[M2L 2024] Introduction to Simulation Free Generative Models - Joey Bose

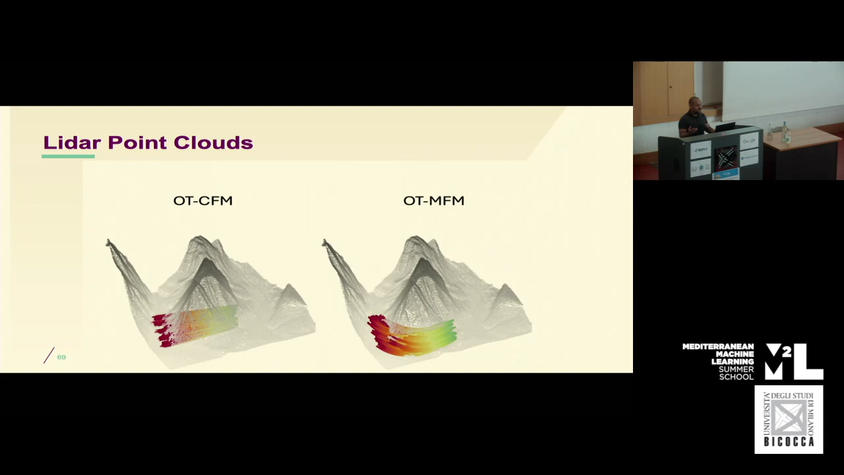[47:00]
So you can add constraints to your data so that you can warp around known structures.
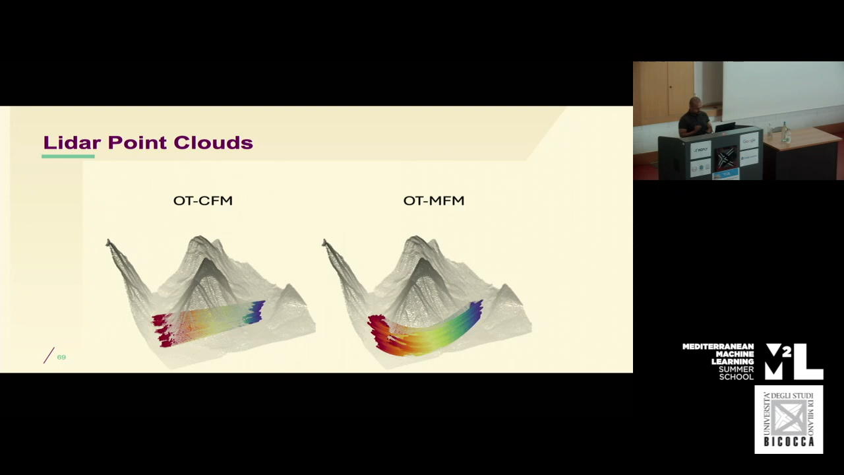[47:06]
Similarly, here's an example of how you can kind of respect the data manifold a bit better.